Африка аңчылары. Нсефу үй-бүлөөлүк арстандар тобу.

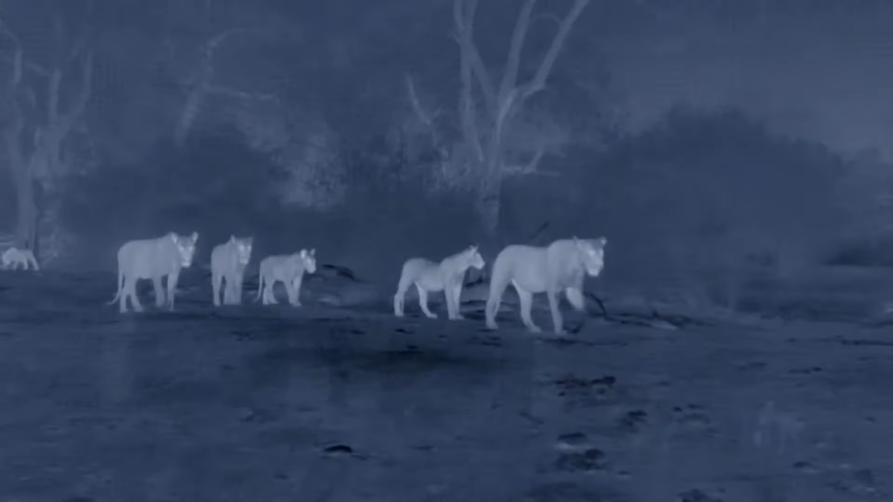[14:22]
Бүгүнкү салкын түндө өспүрүмдөр аңчылык боюнча дагы бир баалуу сабак алышат.
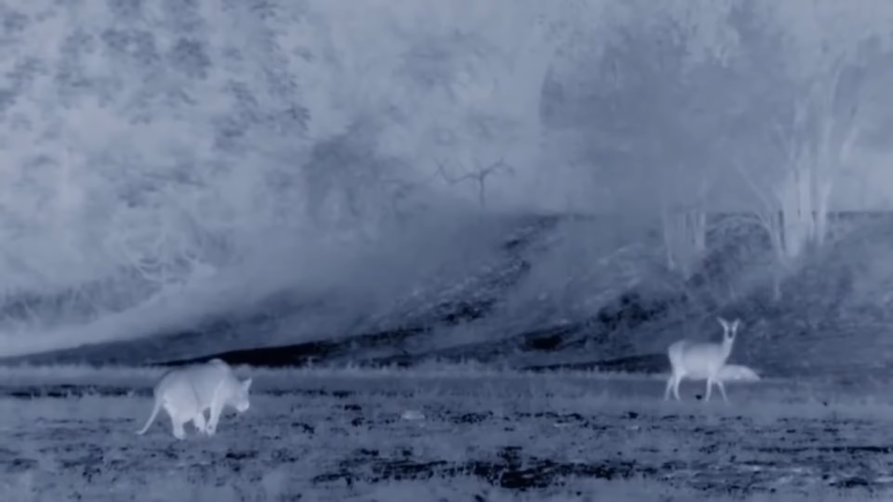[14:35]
Багытты туура тандоо өтө маанилүү.
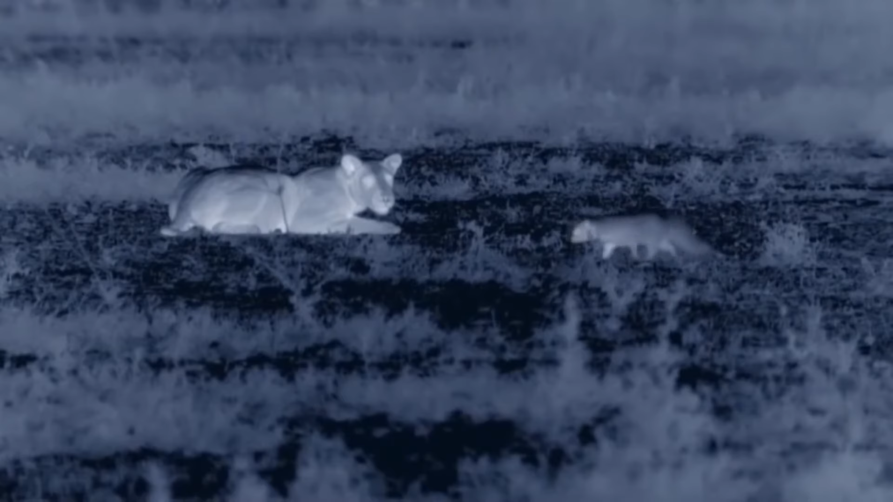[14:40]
Кайсынысына көңүл бөлбөй, кой берип жиберүүнү билүү да зарыл нерсе. Куп жөнү аңчылыктын бир баскычы.
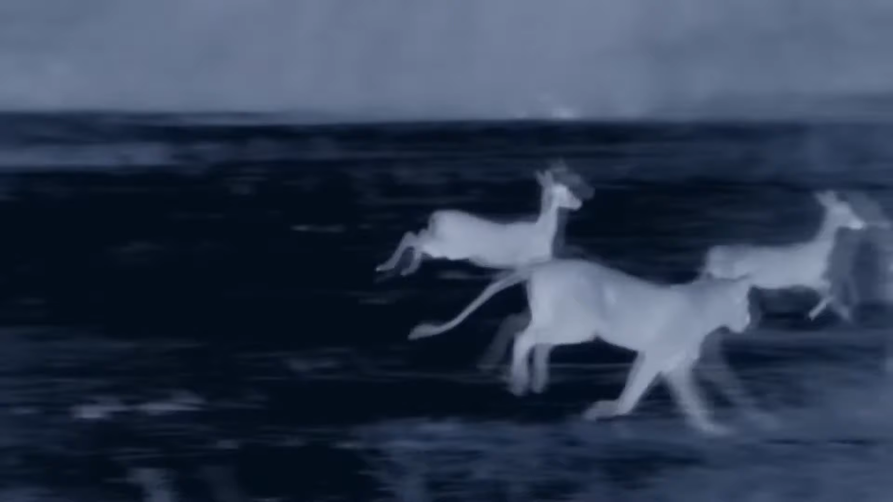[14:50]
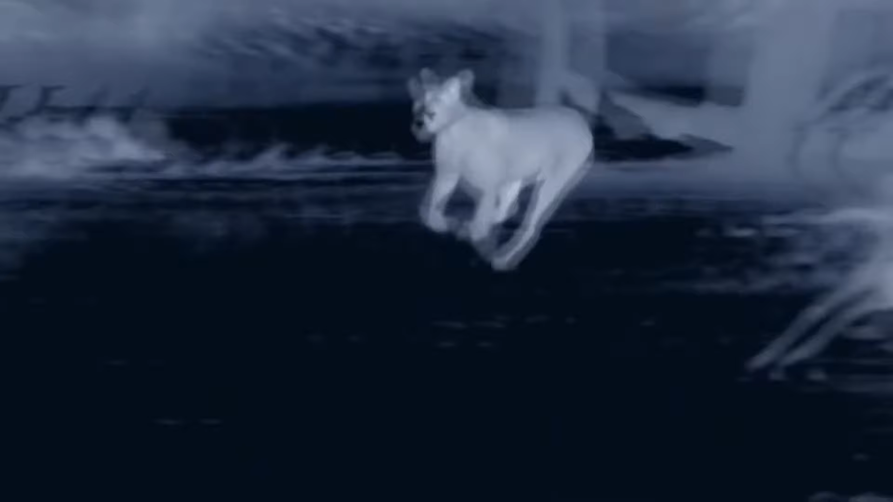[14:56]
Ийгиликке жетиш үчүн арстандар чогу биргеликте аракет кылышат.
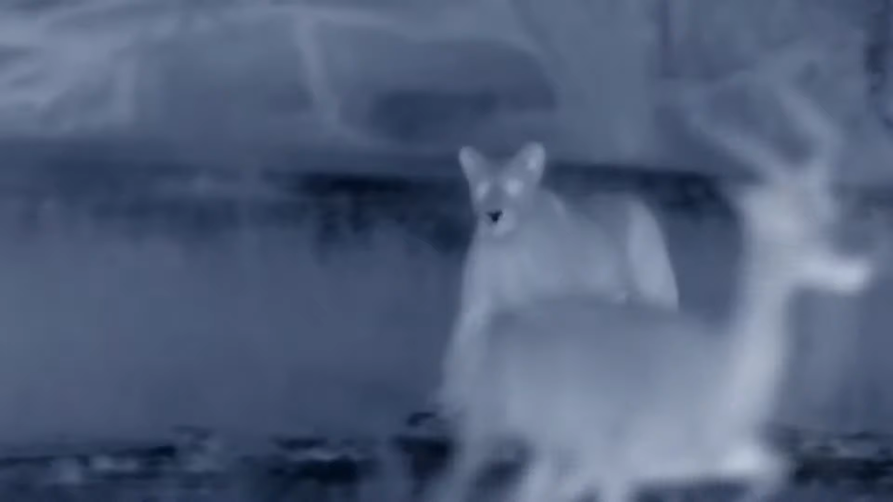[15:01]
Бирөөлөрү кууп жөнөсө, башкалары бекинип пайлап тосуп турушат.
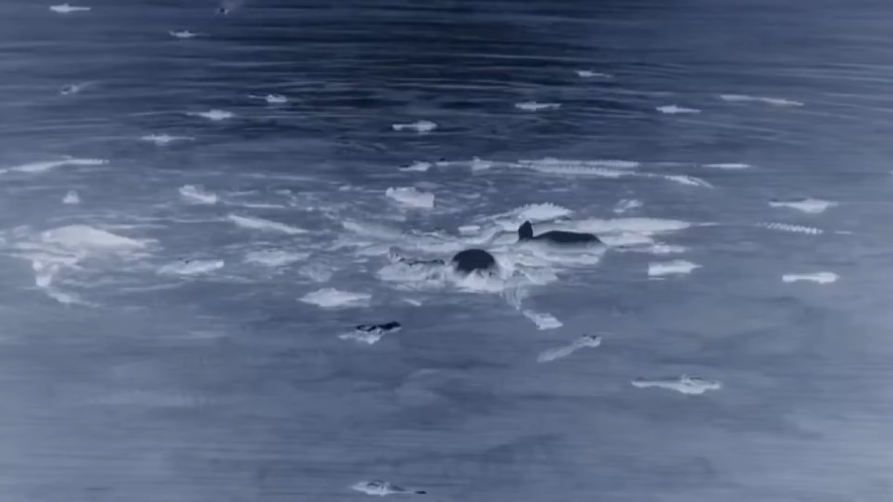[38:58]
Өлүп калган пилдин эти бир нече күн көптөгөн ачка жаактарды тойгозууга жетиштүү. Ноч аябай ачка калды. Аны эттин жыты өзүнө азгырып турат.
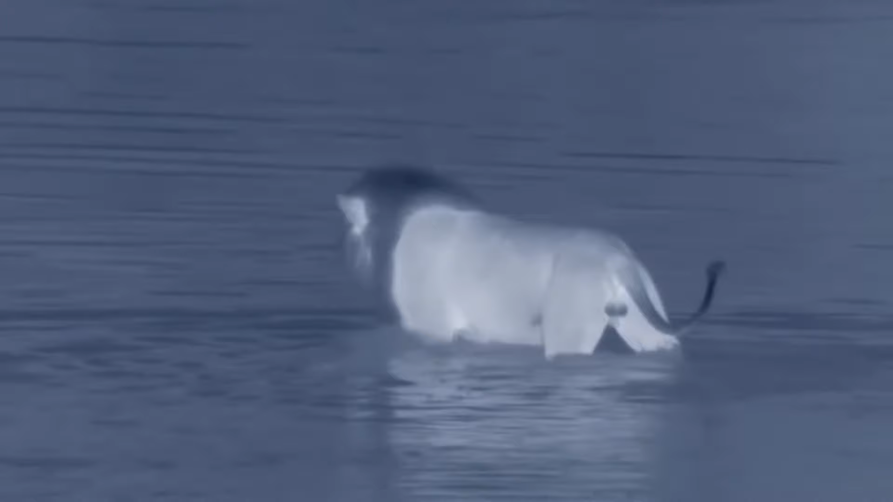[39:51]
Ночка чынын айтканда эч нерсе кызыктырбай калган. Крокодилдер келаткан кыймылды байкап, курмандыгын көздөй жылып башташты.
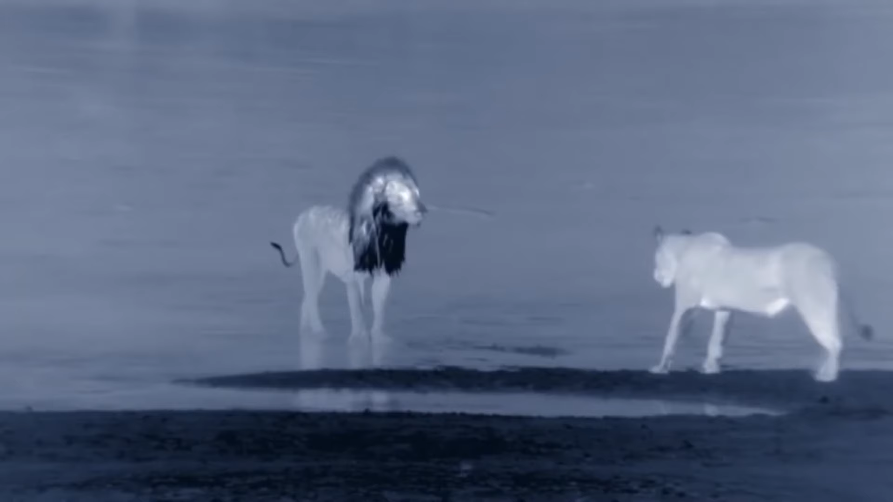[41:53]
Эки арстан тең этият болуп турушат.
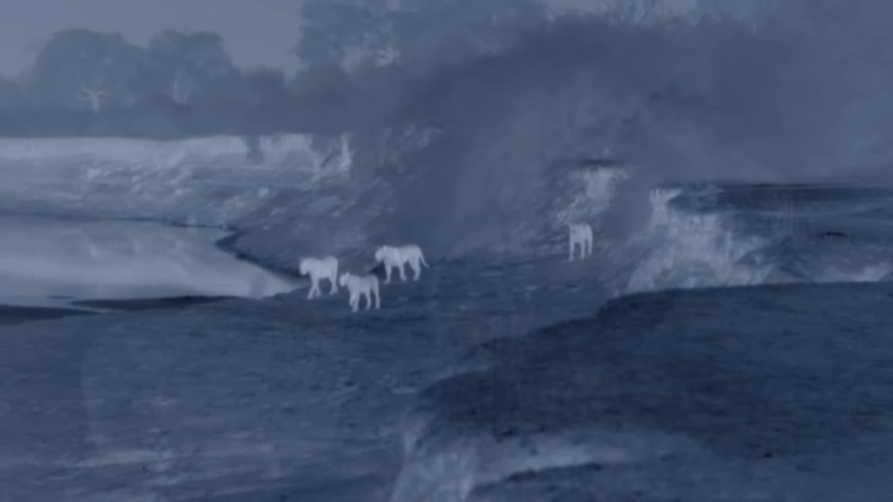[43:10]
Жай баракаттык менен анын тааныштары пайда боло баштады. Ночтун үй-бүлөсү ургачы арстандын жетекчи астында кайрадан кайтып келди. Үч жыл коруп жүргөн үй-бүлө мүчөлөрү кайрадан ночко чогу биригишти.
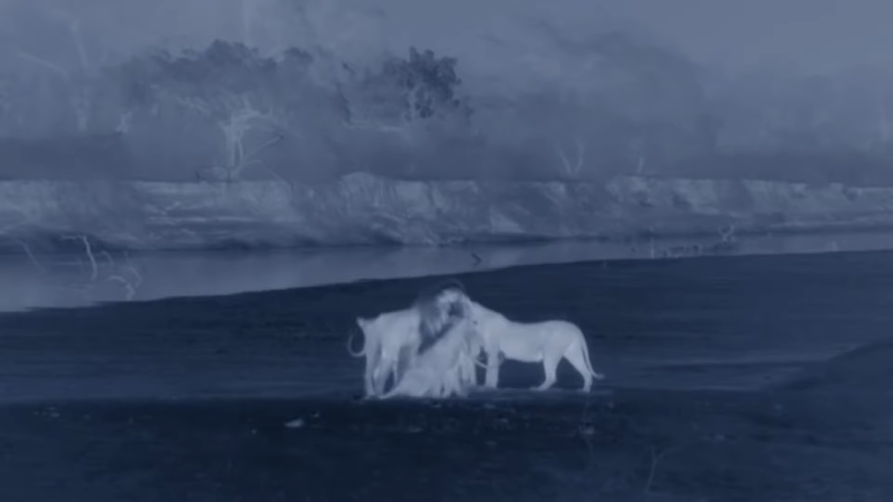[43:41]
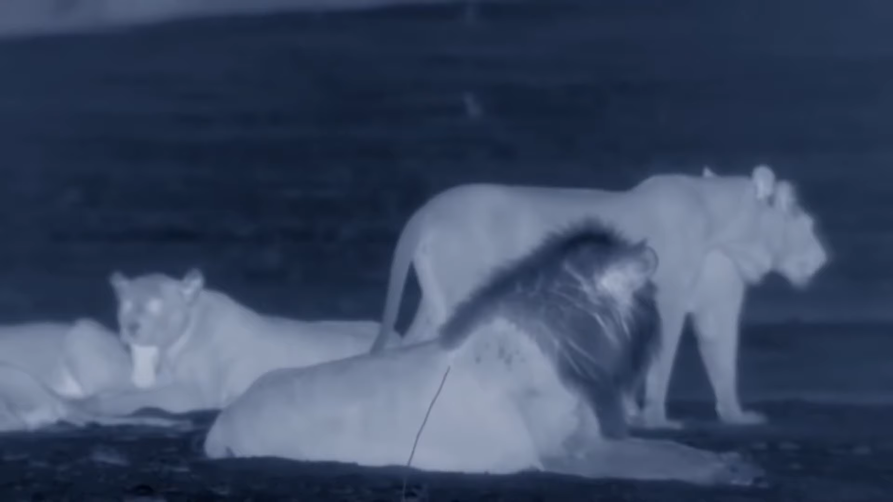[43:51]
Анын жанында эгиз бир тууганы жок.